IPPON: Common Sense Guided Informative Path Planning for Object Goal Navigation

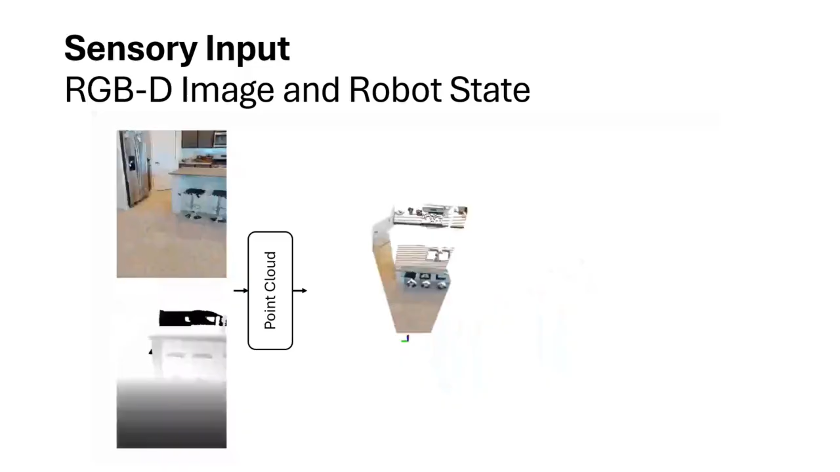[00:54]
Our method adheres to the standard inputs for object goal navigation, the RGBD image and the robot state.
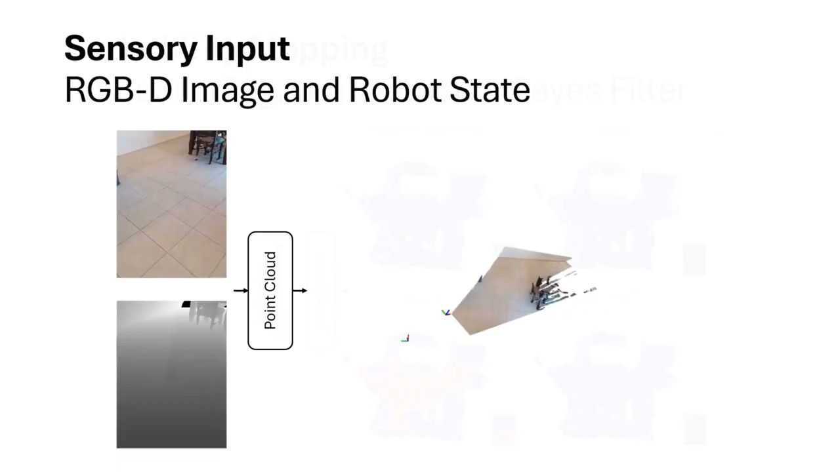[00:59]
From the RGBD image, we perform semantic segmentation to create heat maps and use a Bayes
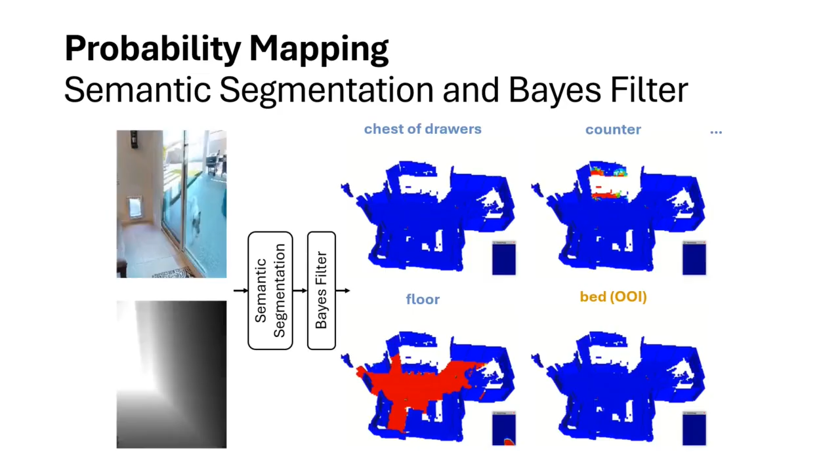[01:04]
filter to estimate the posterior probability of each voxel belonging to different categories.
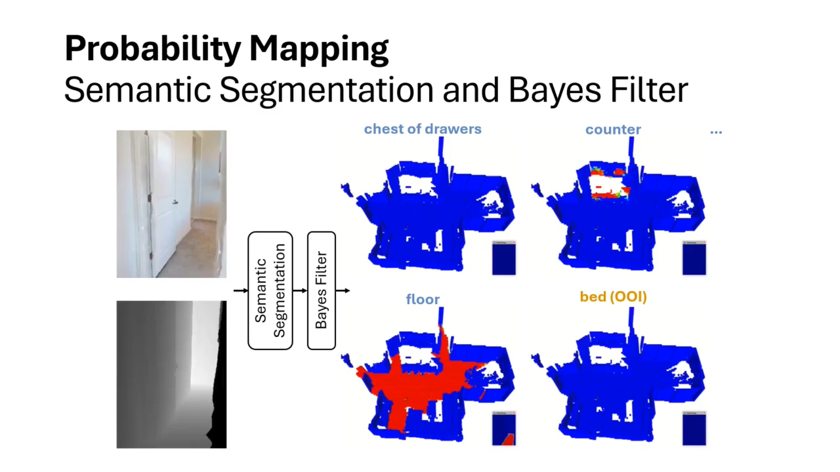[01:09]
These include the object of interest, in this case, a bed, and common objects, such as floor, chest of drawers, and counters.
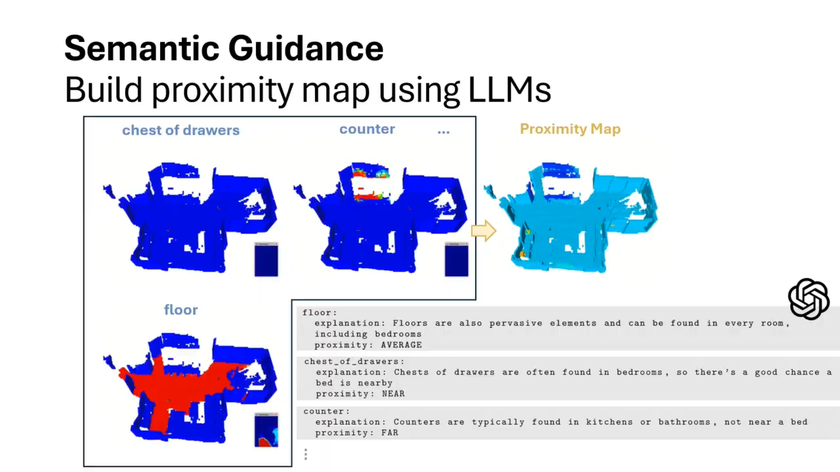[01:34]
Using these common sense priors, we compute a proximity map that indicates the likelihood of finding a bed near different voxels. The proximity map, along with the observed map of object of interests,